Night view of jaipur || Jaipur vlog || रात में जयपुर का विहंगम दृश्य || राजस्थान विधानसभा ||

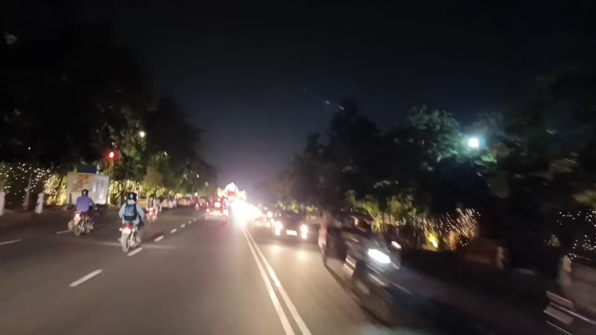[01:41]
कोई वी वी आई पी मुमेंट है इस वज़े से काफी ट् लाइटिंग की इस एरिये पर और मैंने
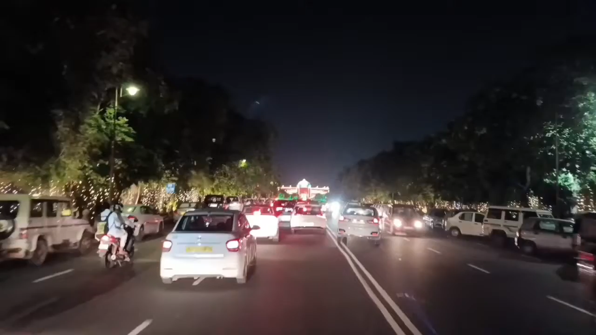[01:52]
गूगल पर देखा था काफी ट्रैफिक दिखा रहा था रेड रेड दिखा रहा था मुझे पद्ध आइज आइज आइज आइज आइज